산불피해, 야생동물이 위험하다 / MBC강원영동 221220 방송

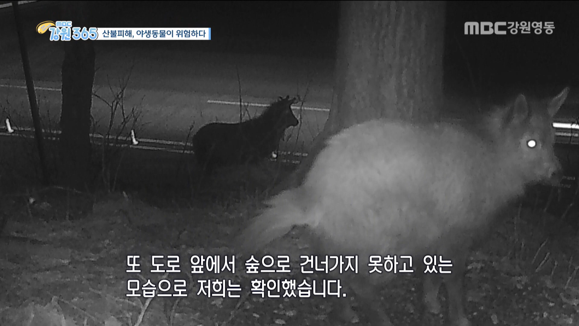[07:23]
저희는 확인했습니다 이런 식으로 야생동물들의 서식지가 좁아져서 도로를 건너는 무리한 이동을 계속 시도하게 되면 교통사고나 인명사고로까지 이어질 수 있는 위험한 상황입니다